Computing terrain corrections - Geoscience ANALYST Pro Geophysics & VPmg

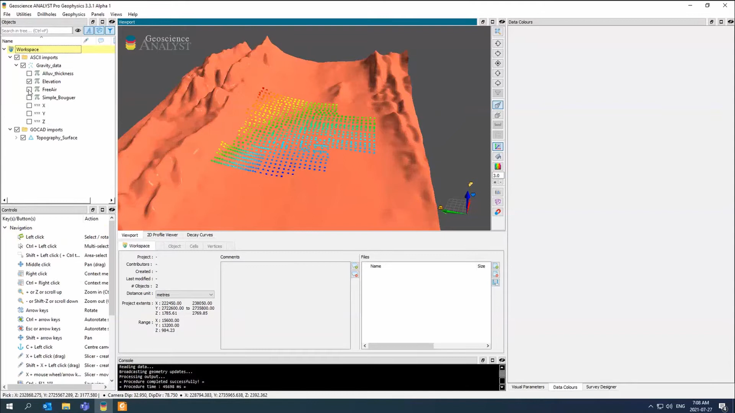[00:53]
There's our free air of our, there we go.
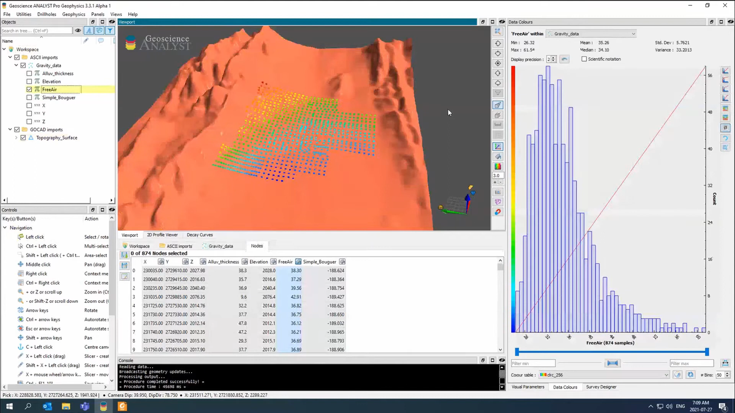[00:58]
Oh, there's our free air. And then we already have a simple bougie that's been calculated.
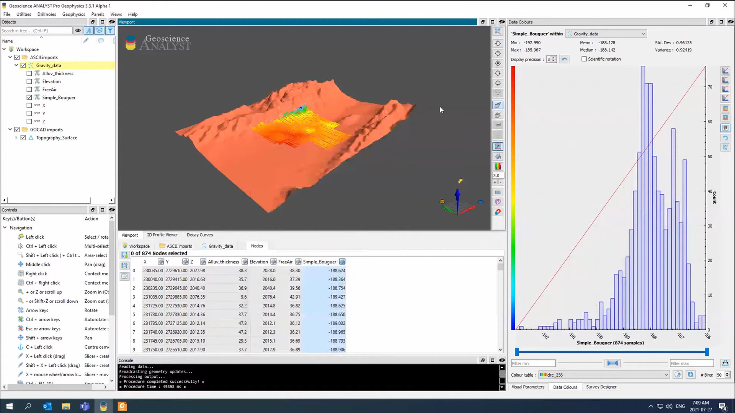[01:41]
Yeah, so there you go. So now you can have Easting Northing and Zed, instead of XYZ, if you wish. So the first thing we need to do is build a topography model. And so we're going to build a topography model with VPMG. We're going to go to Utilities, VP Model Designer. This is basically the main way that we would compute or create a model. So I find the easiest thing to do is to select this little button,
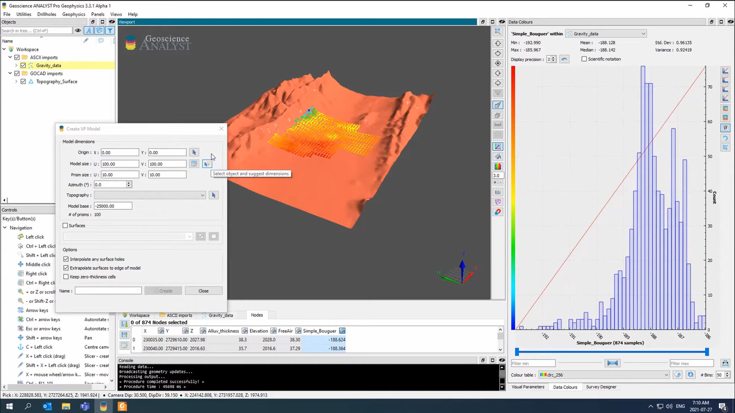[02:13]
which is a Select Objects and Suggest Dimensions. So if I just select my topography, it's going to select it here. And it's a bit odd because it's at the base.
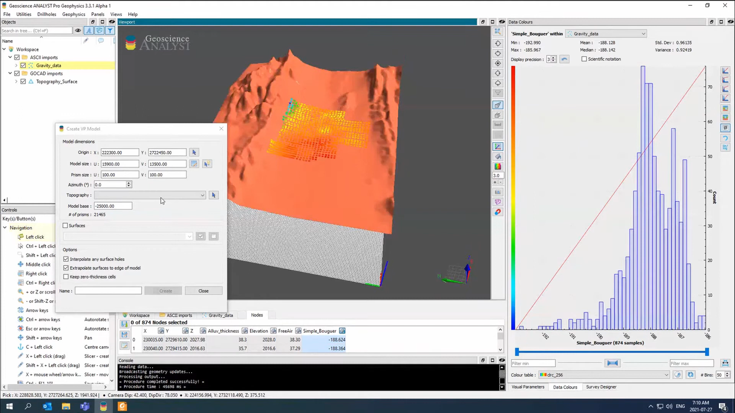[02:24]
So what I'm going to do is I'm going to give it my topography. And when I give it my topography, it'll put it at the very top of the topography.
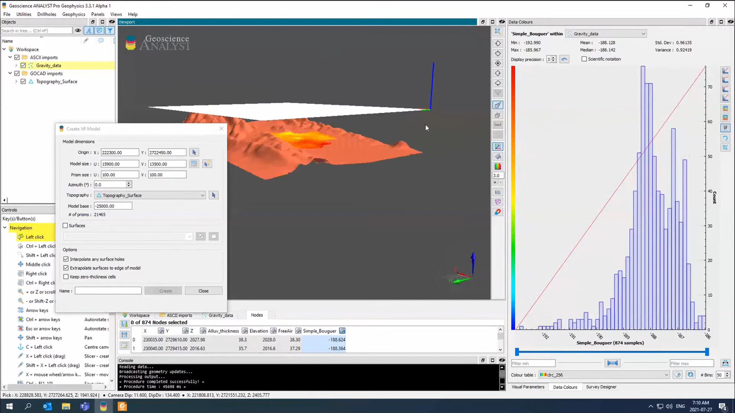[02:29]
This is that 2D grid with the DUDV. And so right now, we have 100 by 100 prisms. So if we wanted to change it, we could just do it that way and get 50 by 50. I'm just going to stick with 100 by 100 for now.